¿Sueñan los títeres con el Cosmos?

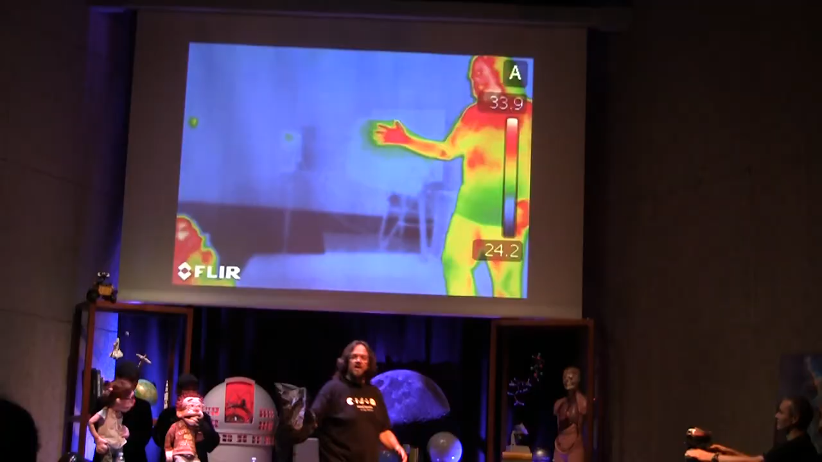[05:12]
En luz visible no podemos ver lo que está ocurriendo dentro Pero en
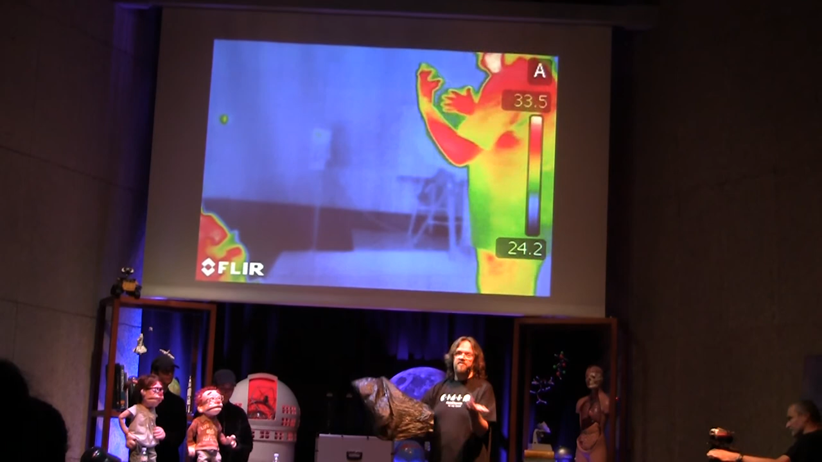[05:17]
infrarrojo sí que podemos Aunque sea transparente en el visible No
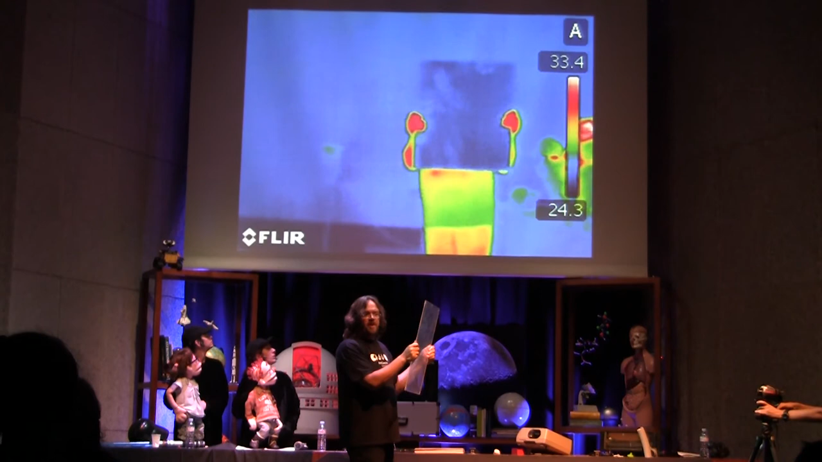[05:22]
me deja ver en el infrarrojo En cambio si yo lo caliento un poquitito Podemos ver rápidamente
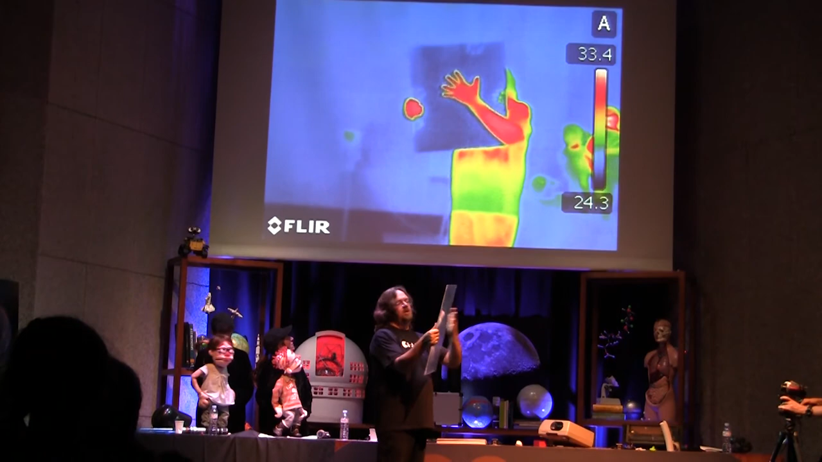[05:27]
Vamos con una cámara infrarroja Y obtenemos esta imagen ¿Ven las estrellas rojas que hay ahí dentro?